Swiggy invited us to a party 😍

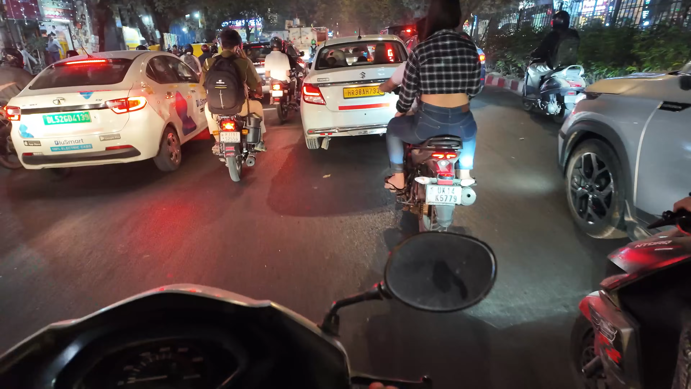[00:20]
गाइस ट्रैफिक देख सकते हो आप, नेक्स्ट लेवल सीन है भाई और हम लेट हो रहे हैं।
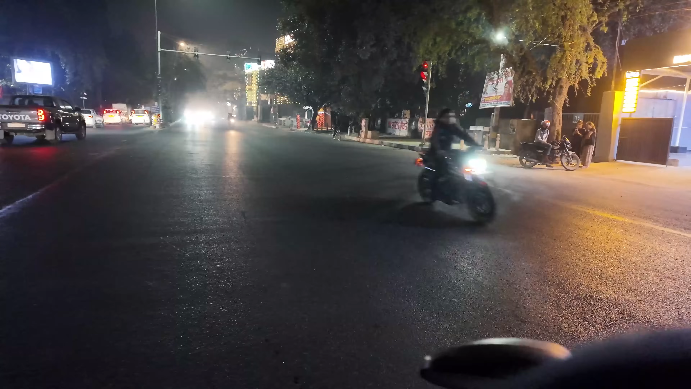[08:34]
और थोड़ा ना साइड साइड भी रखो यार, वैसे हमने हेलमेट नहीं पहना दोनों ने, अंदर गलियों से ही लो सिर्फ,
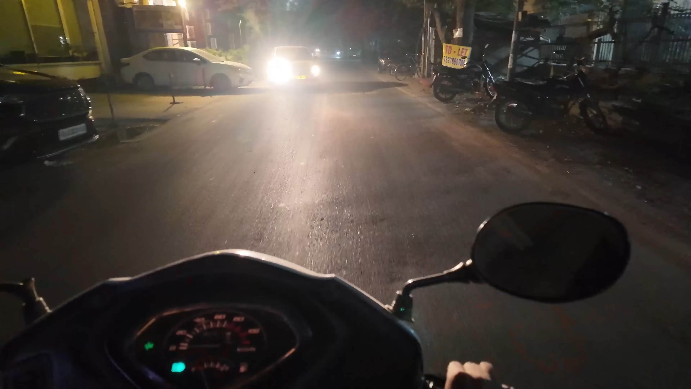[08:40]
इतना बड़ा हॉर्न क्यों मारते हो भाई, वो मुंह पे मार रहा है गाड़ी मेरे को, गाड़ी के हेडलाइट, पागल बंदा।